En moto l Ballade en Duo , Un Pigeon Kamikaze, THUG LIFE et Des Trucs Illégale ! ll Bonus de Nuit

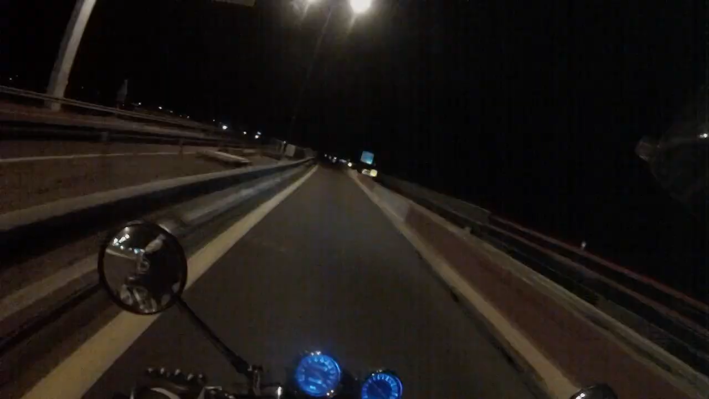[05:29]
à partir de là vous allez plus voir grand chose
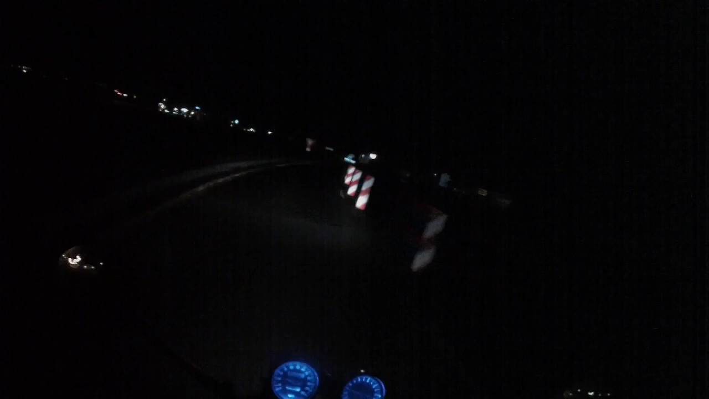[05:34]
je viens de faire pour régler mes phares il y a pas longtemps parce que je voyais que d'elle on devrait bien du coup là j'ai j'essaye de voir ce que ça donne ça a l'air pas de mal après